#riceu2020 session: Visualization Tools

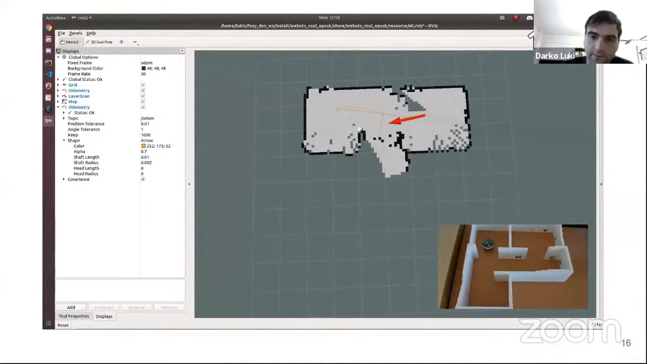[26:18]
Here you can see the physical robot mapping the environment.